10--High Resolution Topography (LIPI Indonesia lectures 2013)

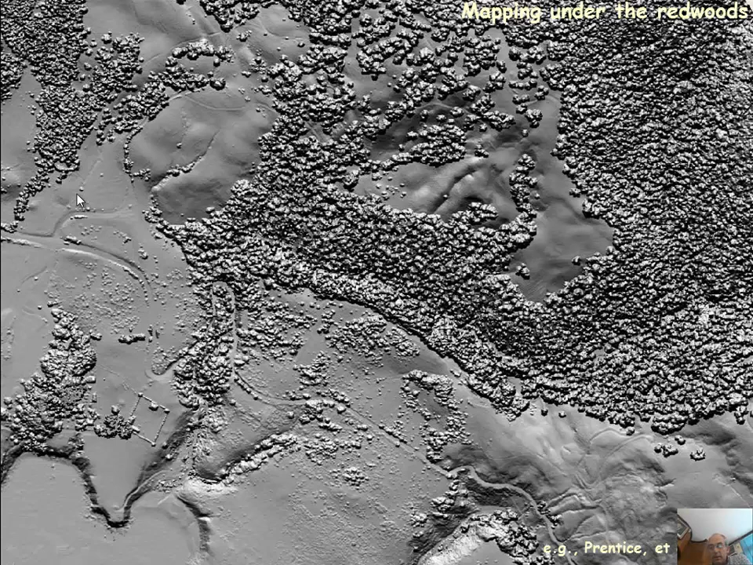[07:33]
And you see this is the digital surface model. Lots of trees. There's a road here. We can take the trees away. And we see under the trees. And you see this line that's San Andreas Fault. The other thing you can see is these artifacts. You see these triangles. These are showing that there's four laser penetrations through the vegetation. And so, we don't have good representation of the digital terrain model in those places.
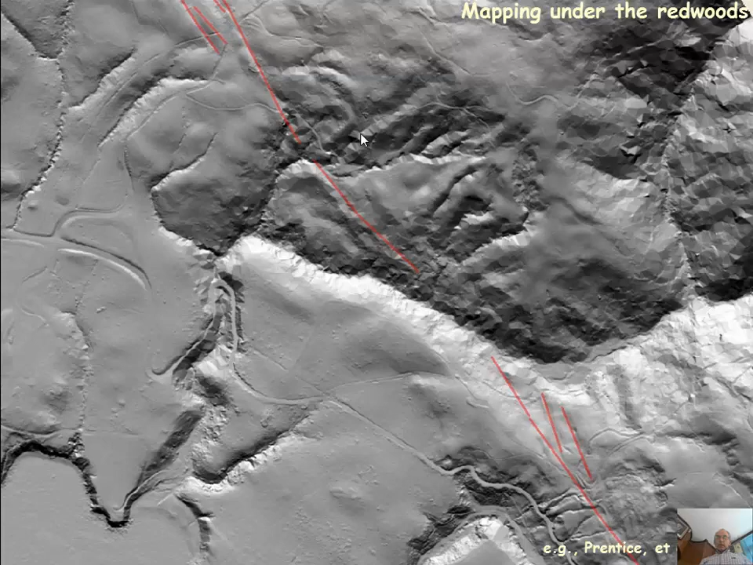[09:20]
And we'll discuss this more after lunch. So, there's falls. And we can subtract one surface from the other to get the canopy height. So, this is the height of the vegetation. And so, these are data.
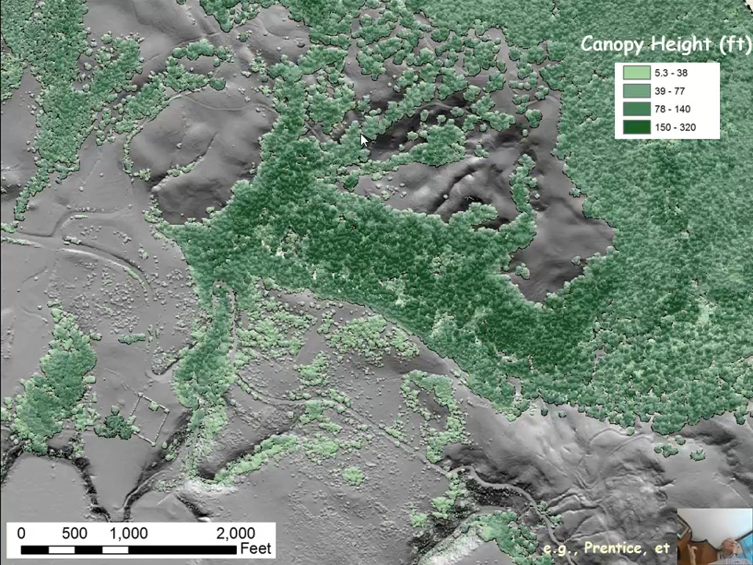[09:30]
These are old data. But 300 feet is 100 meters. So, these trees are 100 meters tall in this valley. So, you see the value for the ecology or for the forest trees, people.
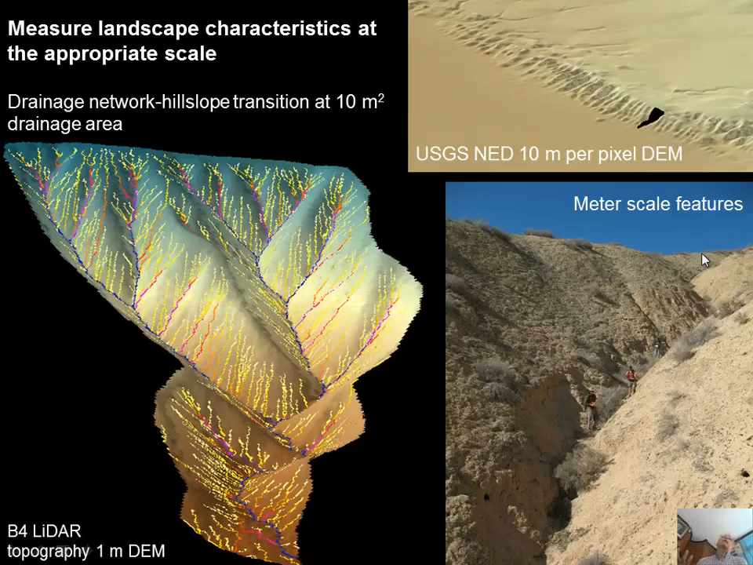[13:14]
And so, you see they're one and a half meters tall. So, there's a lot of structure to the landscape at that fine scale. So, only can be studied with the LIDAR.
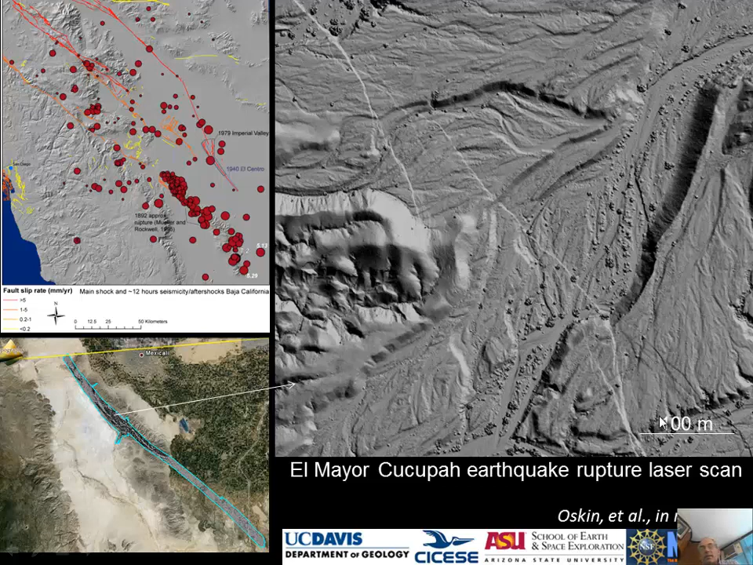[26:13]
And you see, so, the illumination is from the right. So, these are east-facing scarves. But then you come in here, you can see the dark. These are west-facing scarves. It's a little graven right here. Very nice. Here's the pictures on the ground from the earthquake.
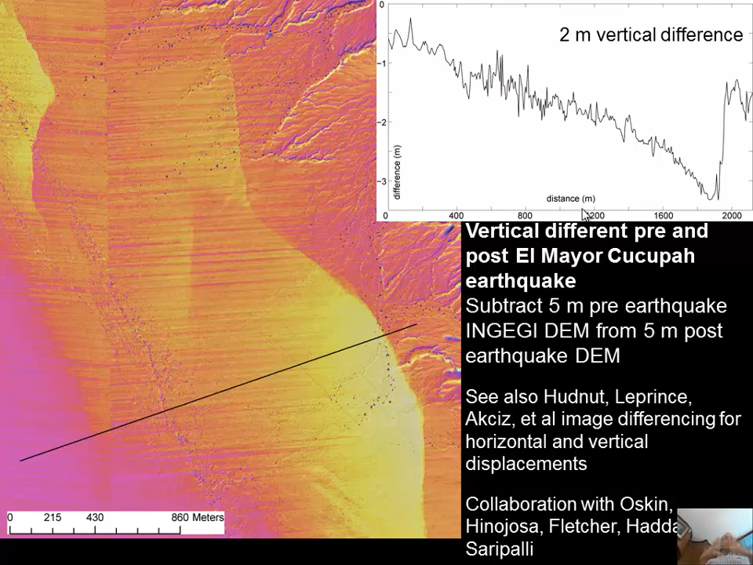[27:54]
And, but we're waiting now, with all these laser scans in California, Lembong Falls we have, right? When there's an earthquake, you want to re-scan it, and then you can difference them, and you'll get a really important view of what happened in the earthquake. So, here's some more of this work.
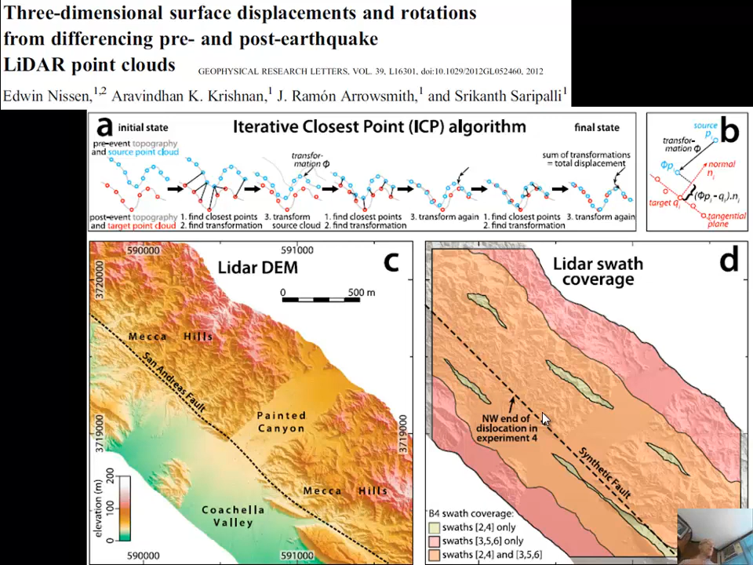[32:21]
And so, we put a synthetic fault in and we displaced the early three surveys. And then we compared them with the, the undisplaced later two. But remember that they're only about half an hour apart. So, they're just the plane going back and forth. So, they're not exactly the same data, but then we artificially displaced them.
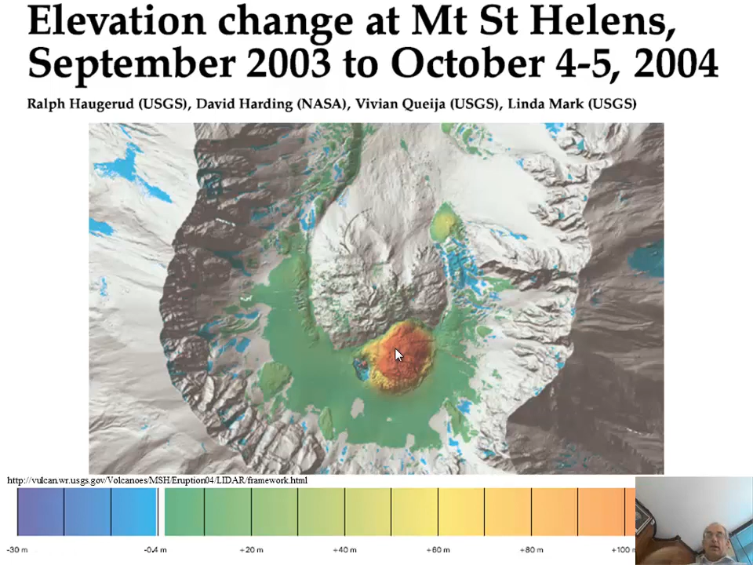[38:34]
And the total change, if you can see, look at this, is 120 meters. So, it's a big, big change. But what they did is they flew fairly often. And so, this just shows the growth of the dome by repeat topographic survey from the lidar. And so, what's really impressive to me. So, you can see the dates.
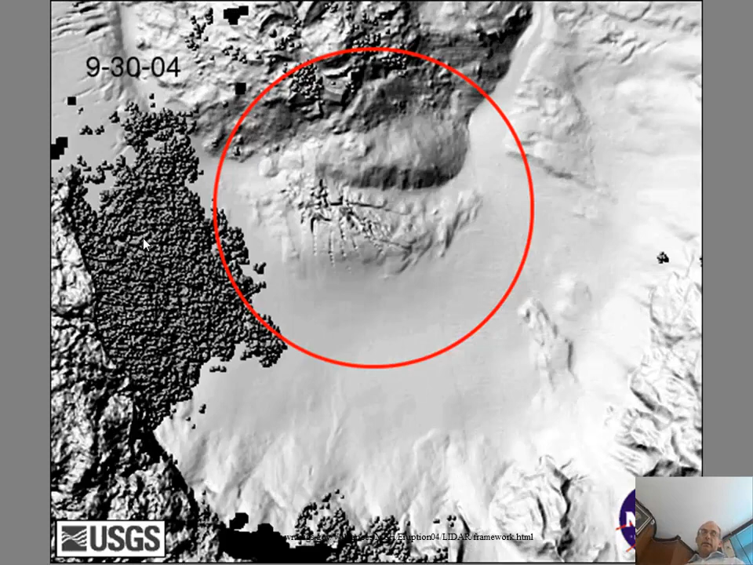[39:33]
This stuff right here is clouds. Or like a fog. You know, some low clouds in the crater. And so, they were getting reflections from the lidar that day. And other things, yes, there you can see it. Other things are interesting is the growth. For example, this little landslide. Watch right down here. This guy. He wasn't there. And then, boom, he fell down. So, that's an interesting thing to see. Other things you can see that some... Well, let's go... Here's the main dome coming up through the floor of the caldera. I don't know if I can stop this. Let's try.
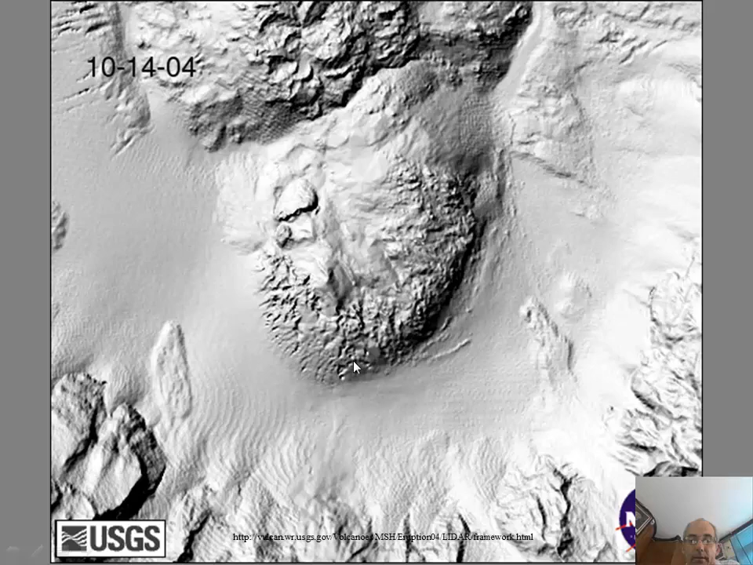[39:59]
Mass is pushing through the floor of the crater. And so, as it pushes through, it first deforms the crater floor. And then, it comes out like the back of a turtle or something.
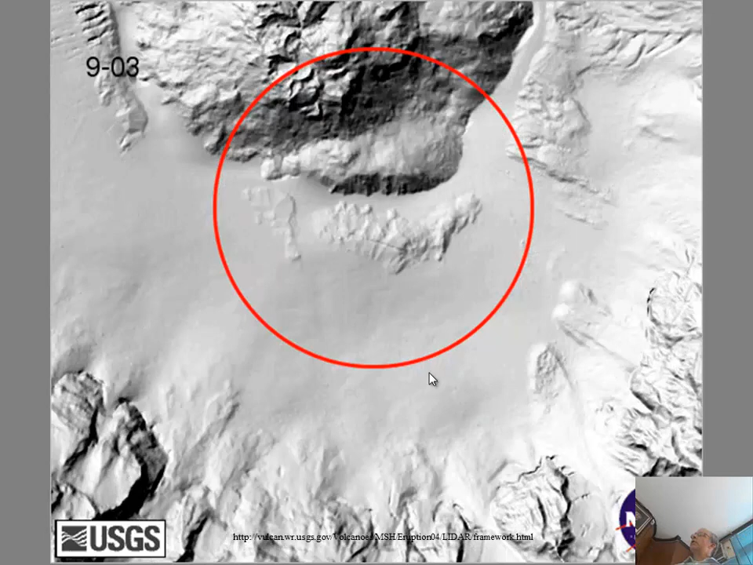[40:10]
So, this requires that the top of the volcano isn't obscured in steam or ash or clouds. But if it's clear, then you just fly the airplane over the volcano every week.